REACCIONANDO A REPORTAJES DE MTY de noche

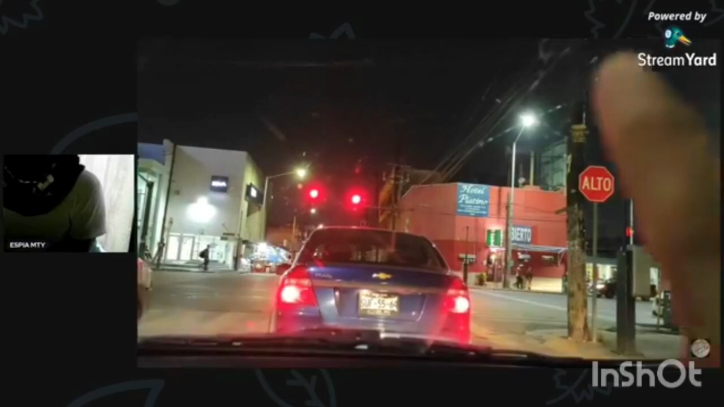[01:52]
Como yo les había dicho en videos anteriores Esa es la calle Reforma En donde